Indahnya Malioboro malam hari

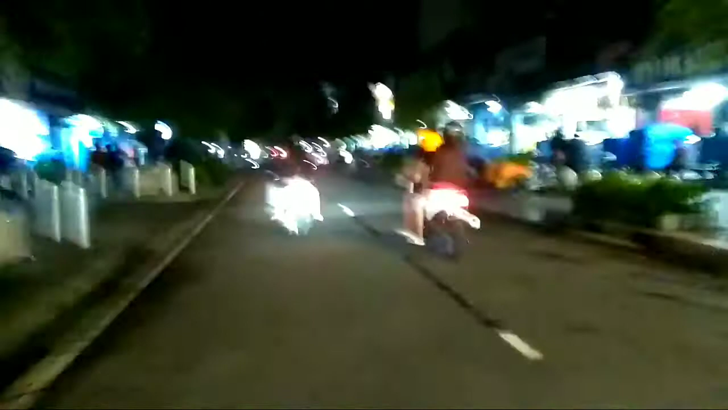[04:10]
21 September 2021. Ini sudah sangat sepi. Ini bakul-bakul kaki lima, patik, jadi patik dan akik. Ini sudah pada mulai tutup.
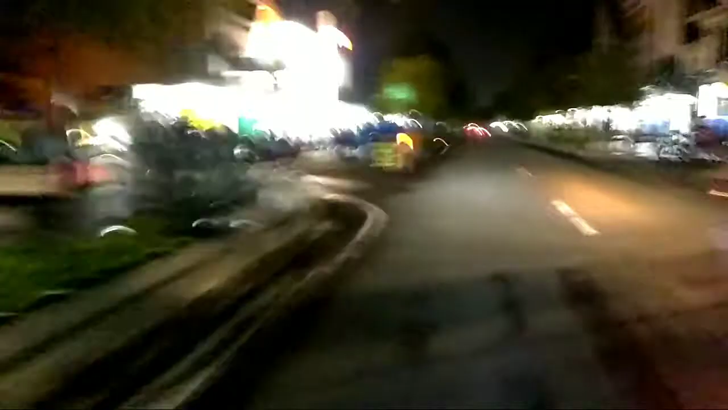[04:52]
depan Pasar Beringharjo nih. Suasana di sebelah kiri saya, nah ini sudah masuk komplek Pasar Beringharjo.
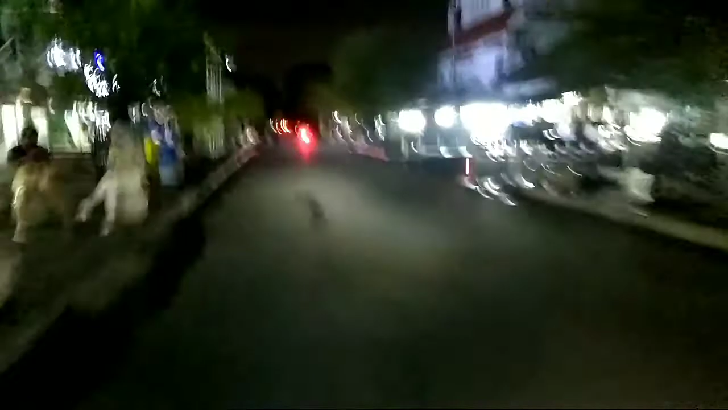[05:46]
memasuki perempatan kantor pos. Sebentar lagi sudah tutup semua. Nah, ini di depan istana Sijen.
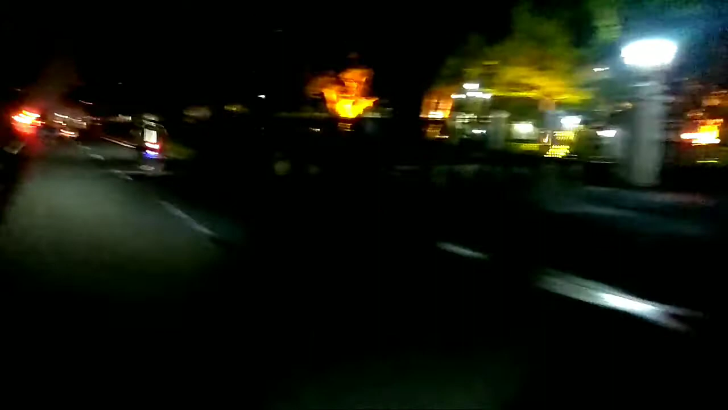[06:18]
Di sebelah kiri ini benteng. Kelihatan di depan saya itu kantor pos.
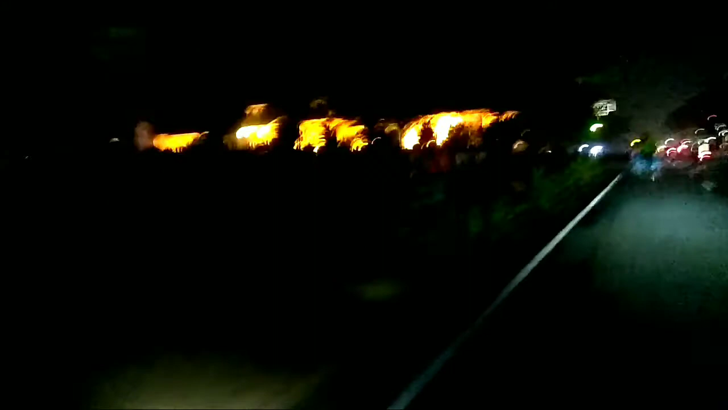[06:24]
Barangkali rekan-rekan ada yang nostalgia dengan kantor pos ini.
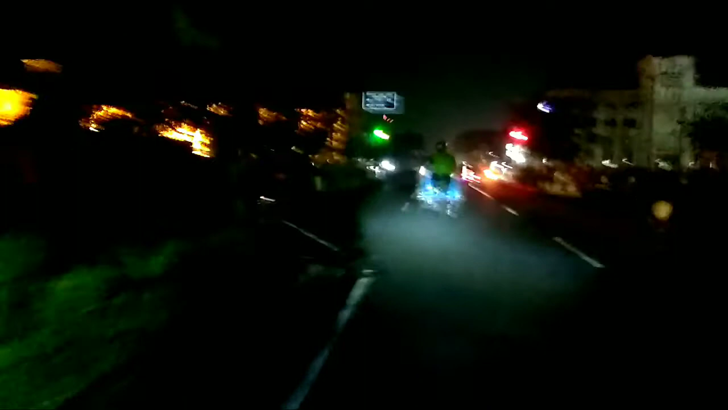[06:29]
Ini tadi depan saya.
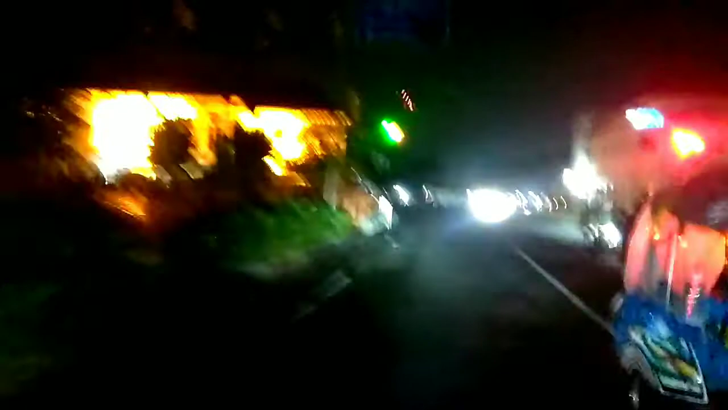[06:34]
Nah, ini sudah mulai belok kiri jalan terus.
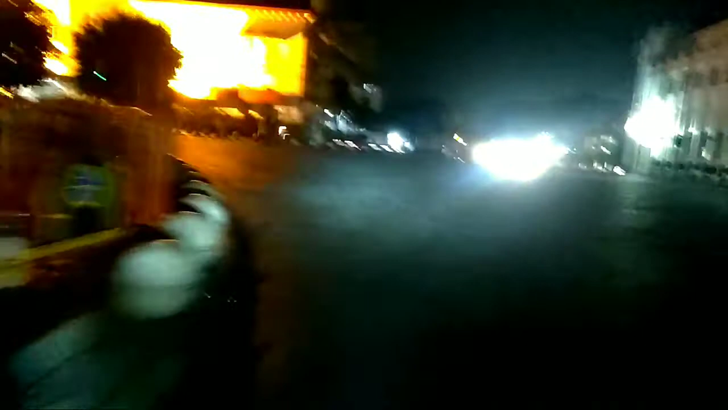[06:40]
Ini saya persis di depan kantor pos nih.
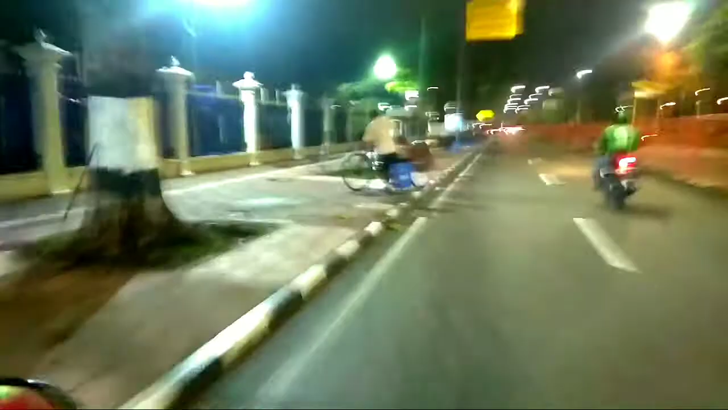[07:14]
Nah, di sebelah kiri saya ini Taman Pintar ini kawan. Kali-kali kawan-kawan yang belum pintar masuk Taman Pintar langsung jadi anak pintar.